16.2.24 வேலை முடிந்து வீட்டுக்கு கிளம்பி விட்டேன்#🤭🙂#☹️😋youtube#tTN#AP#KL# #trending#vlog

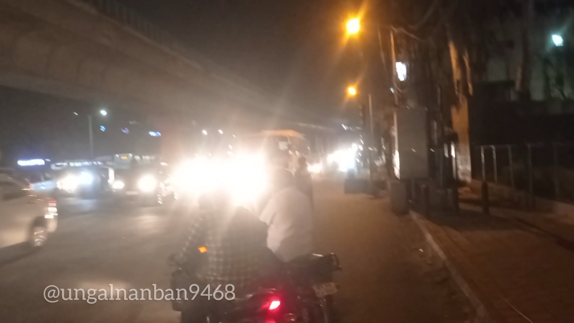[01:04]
பாருங்கள், பெங்களூர் டிராஃபிக் தாண்ட வாடுது பாருங்கள். டிராஃபிக் பயங்கரமான டிராஃபிக்கு, சரிங்களா?
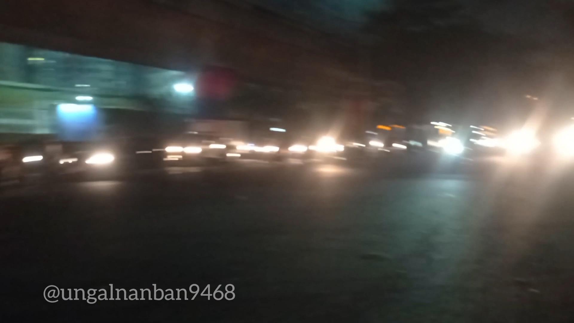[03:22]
பார்த்தீங்களா, வெளியே போகிற வண்டிங்க எப்படி போகுது பார்த்தீங்களா?